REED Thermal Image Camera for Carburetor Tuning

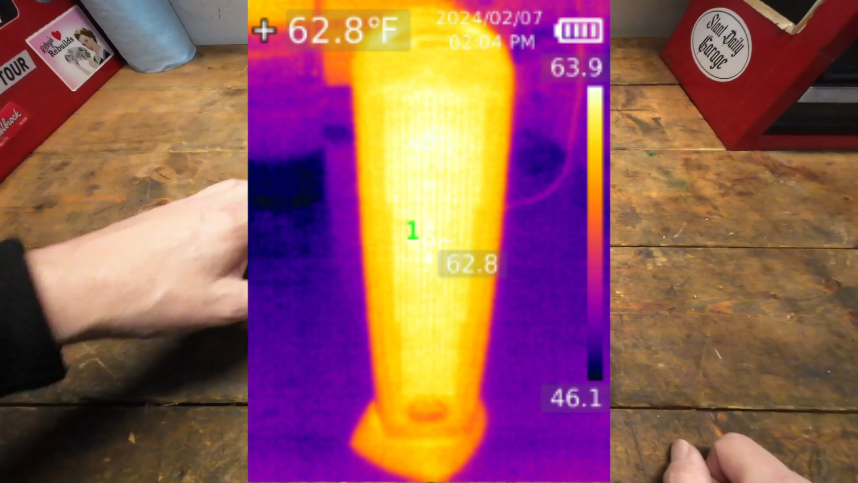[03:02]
On screen: spot 62.8°F
so when you look at the space heater in this video here this image here it shows you that it is a you know the whole thing looks hot but as it calibrates and starts to narrow down where the actual heat source is coming from it will show you those areas are much cooler than what it is center where that actual heating elements coming from and again that type of information is just invaluable and that's why i've always wanted one of these
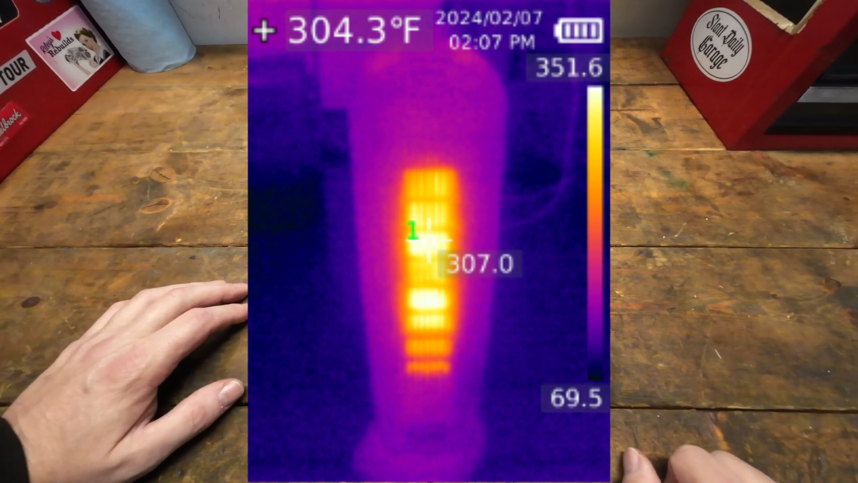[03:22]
On screen: spot 304.3°F
thermal imaging cameras because it really helps you get a much better picture of what's going on so i'm just going to show you a few little details here of what's going on with this
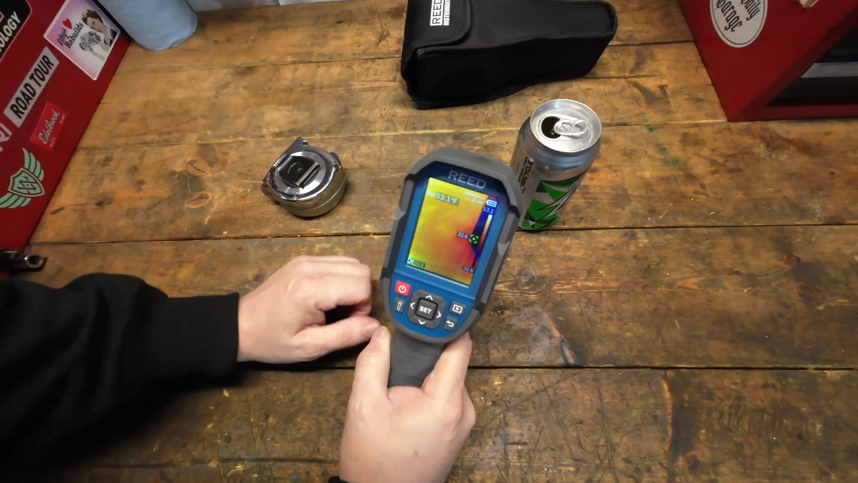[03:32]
camera very very interesting how it works like i said it automatically calibrates itself so as you are looking at images it will
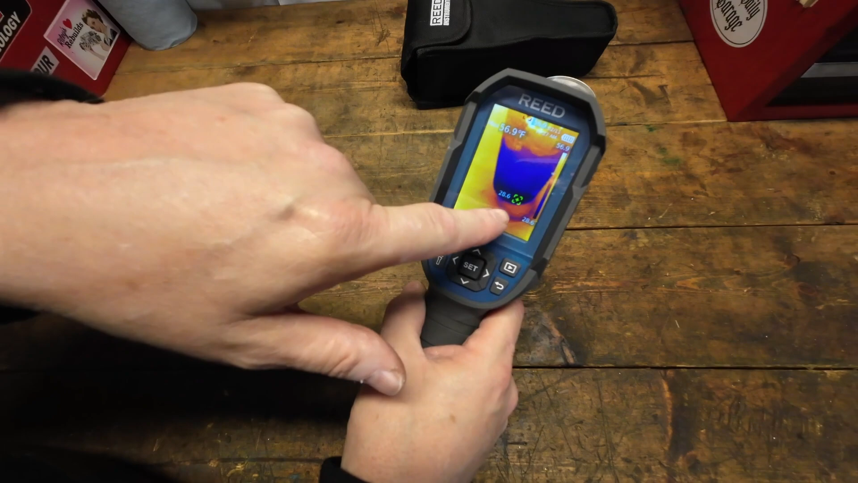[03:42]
either track areas uh it will give you a max temperature range that it's hit during um you know its scan it'll give you a scale over here to kind
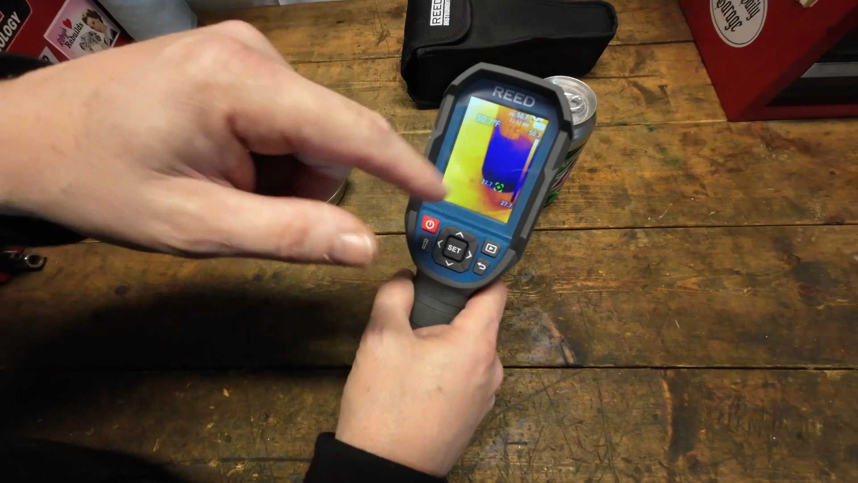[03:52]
of show you where it falls into the interesting thing about this is we
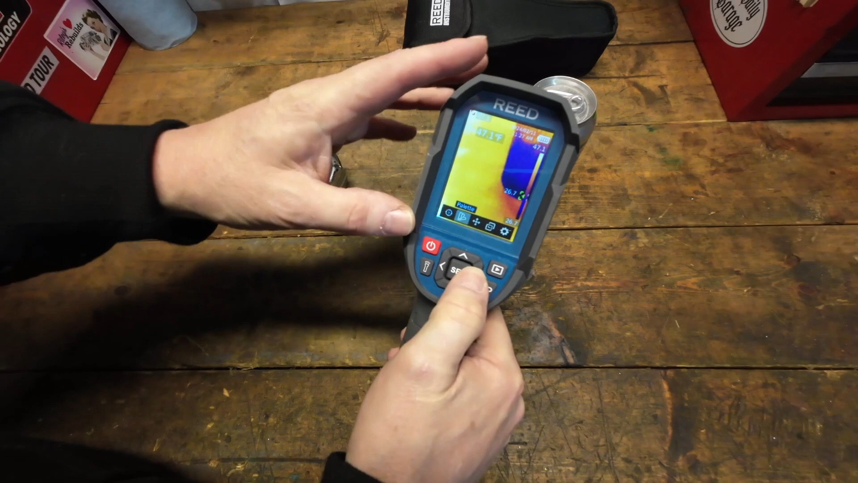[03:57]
can set a pinpointer for the center so it'll tell us exactly what
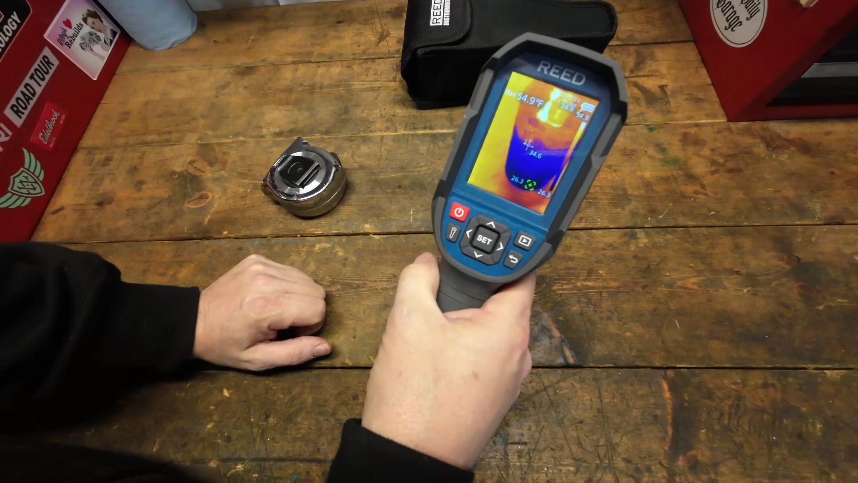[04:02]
it is on that pinpoint in this case uh my diet mount about 33 degrees just came out of the refrigerator just a few minutes ago uh it's starting to warm up
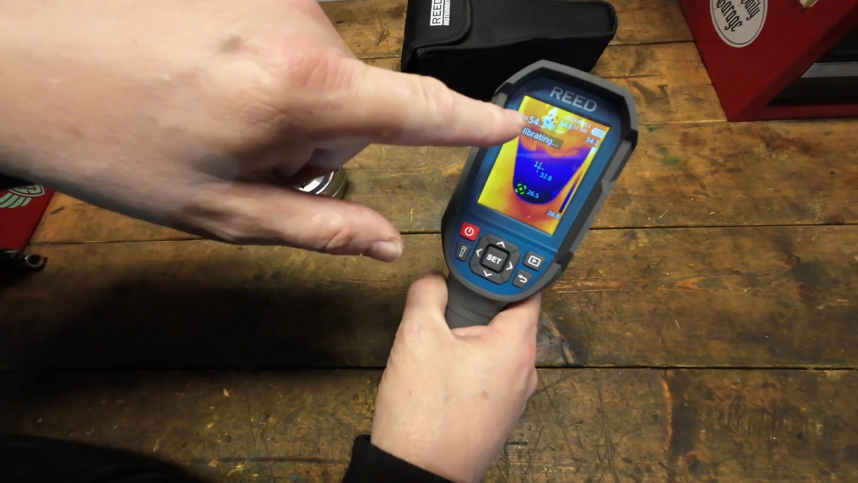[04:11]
but you see as it starts to calibrate it's going to start shifting this around uh depending on what the background see how the background is a lot lighter it's much warmer than uh than the can is so if you put something really warm next to it like my hand it'll start to throw that off because now if you look at the max up there it shows you that it's uh picked up 83 degrees while the can is still registering uh it's starting to warm up a little bit but uh yeah
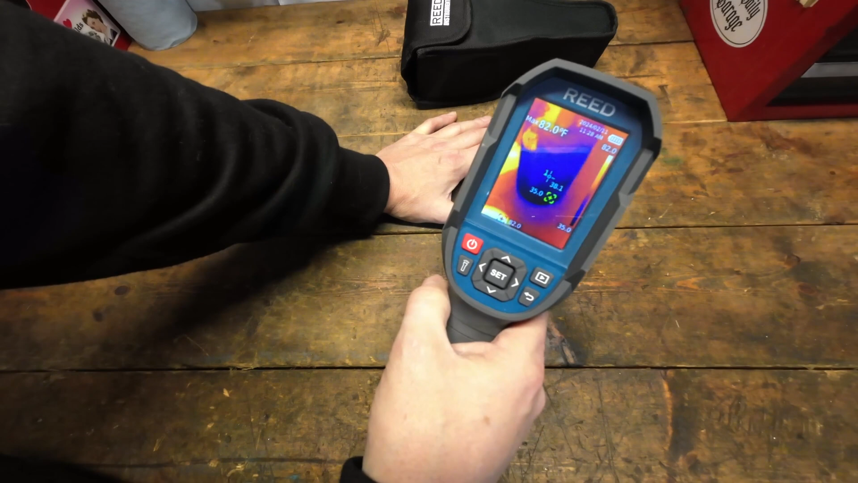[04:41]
just very very cool how it does that how it automatically calibrates itself and starts to pull through different situations but the other cool thing
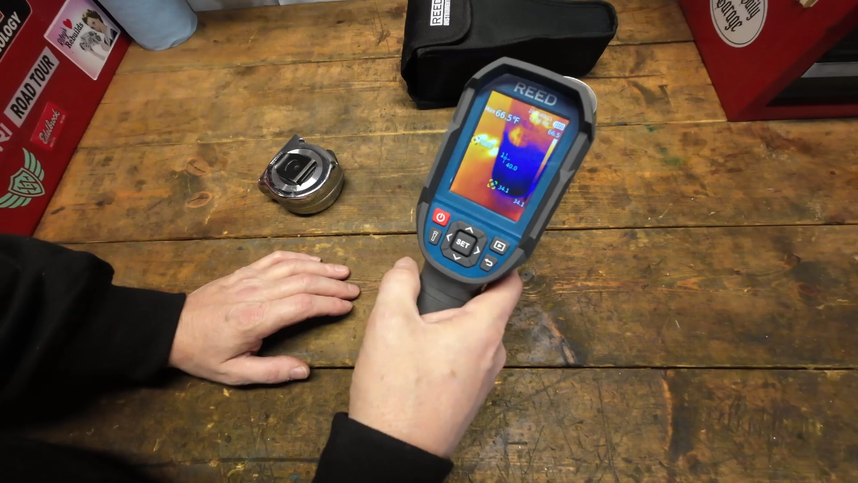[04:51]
is because this has a trigger on it and it does have a camera you've got the infrared camera there and that's an actual camera uh led lights up here the
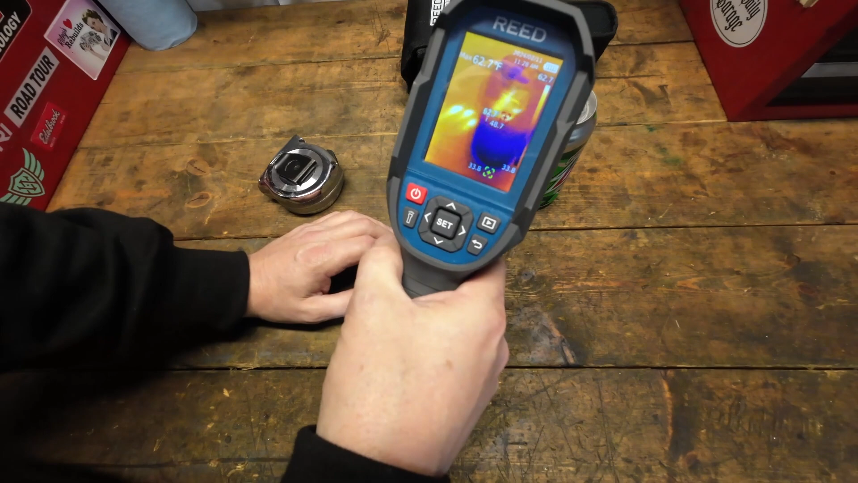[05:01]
nice thing about that if we want to take an image of this can snap it
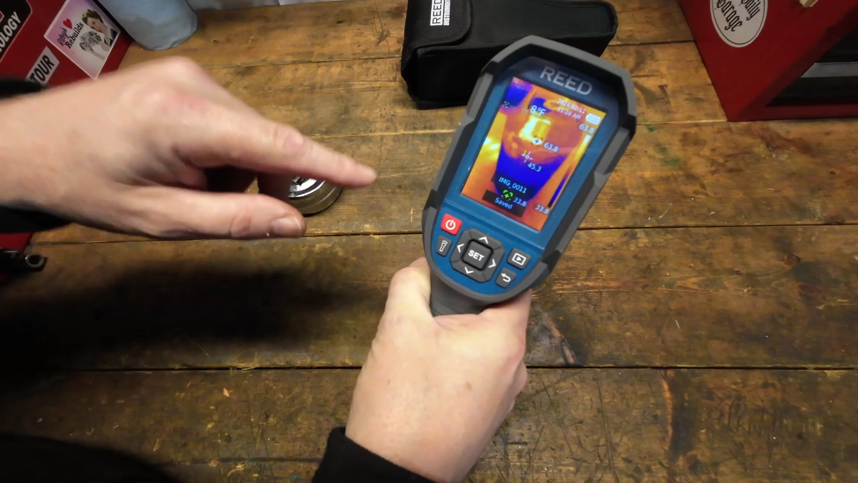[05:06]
it will tell you that it's got an image it saves it and you can relook at it
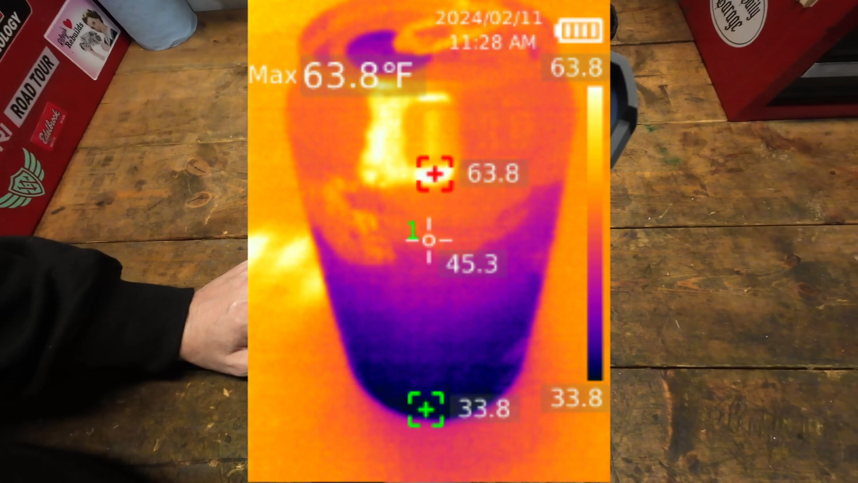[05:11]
On screen: max 63.8°F
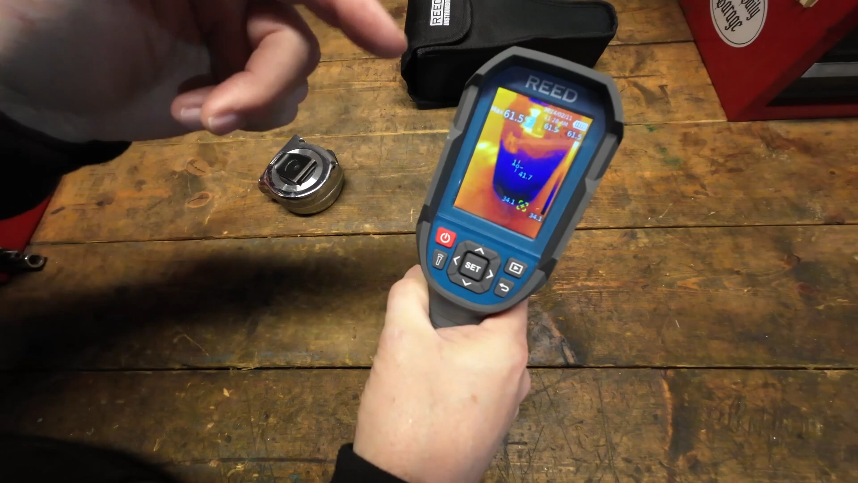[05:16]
and those go into the same saved images on an sd card in there very very cool how that works out um
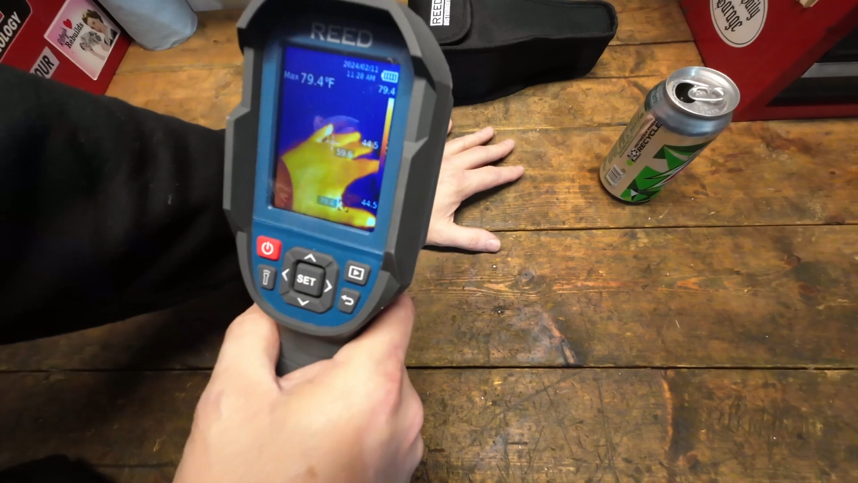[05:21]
i wish that this had video it does not have video capture but we're talking about a camera that's probably you know two or three times the amount that this one is um if you want to capture video but having images is really a cool thing so
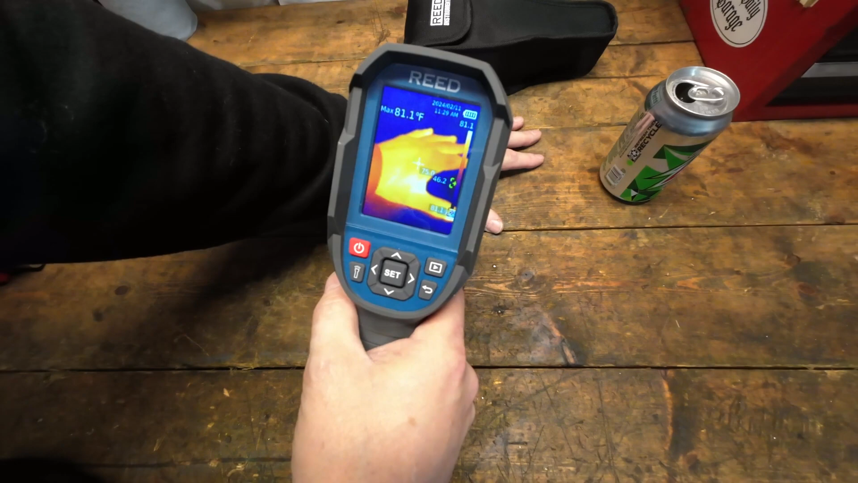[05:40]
On screen: max 81.1°F
it's again when you talk about big picture type of things you can see the heat signature left behind from where my hand was at i'll take a picture of that but yeah just very very cool to see you know what uh what that picks up in in certain areas
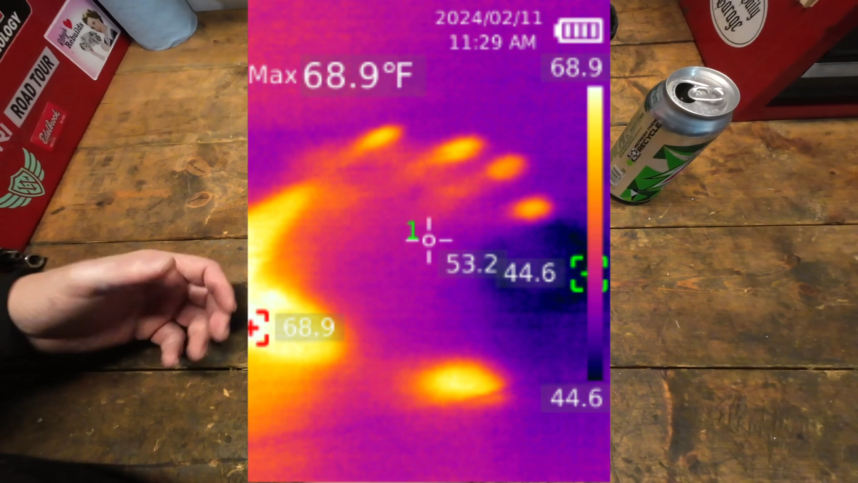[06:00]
On screen: max 68.9°F
and some things you just don't expect to have a a very big heat signature actually do like i say the garage here